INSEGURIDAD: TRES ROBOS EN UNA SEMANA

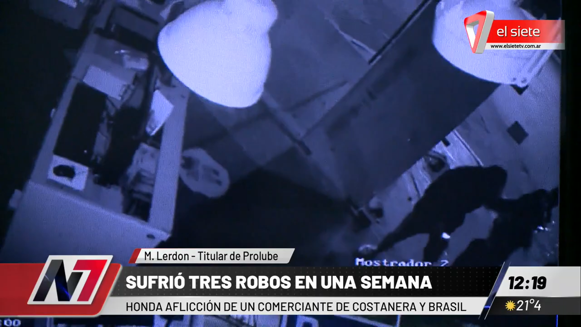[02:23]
Son tres personas, son tres chicos. Por lo que veo en las cámaras, sí, son tres chicos. Algunos me han preguntado, no creo que sean los mismos la semana pasada, pero sí son tres chicos de adolescentes, calculo que sí.